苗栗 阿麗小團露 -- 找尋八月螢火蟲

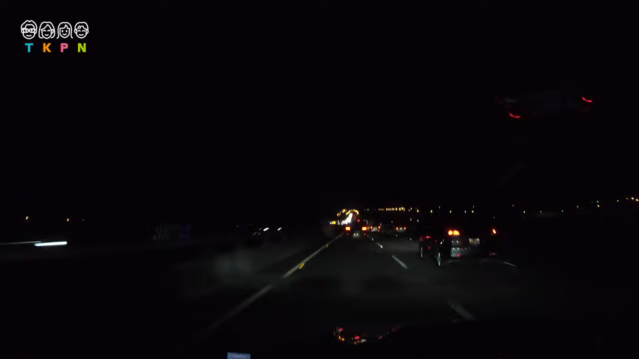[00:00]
今天要夜充去苗栗车子很多大概是时速只能落在100左右而已
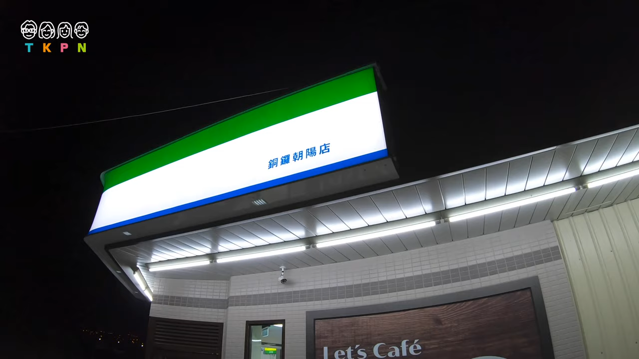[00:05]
来到铜锣的朝阳殿补一下物资这里营区好像是哦还有30分钟
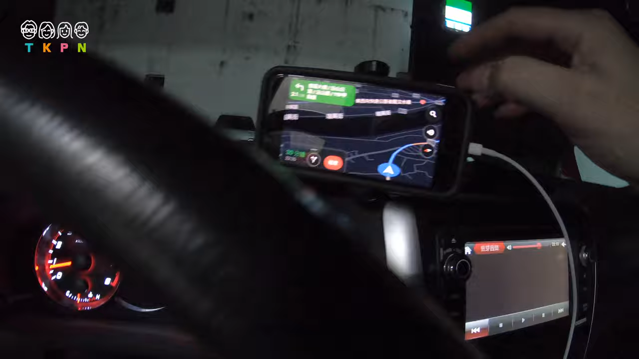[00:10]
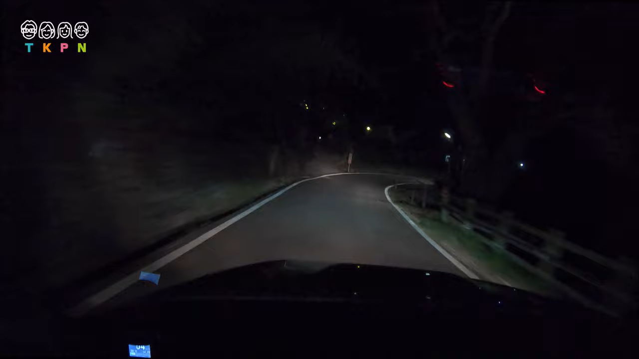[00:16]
向左转然后什么箭头是怎样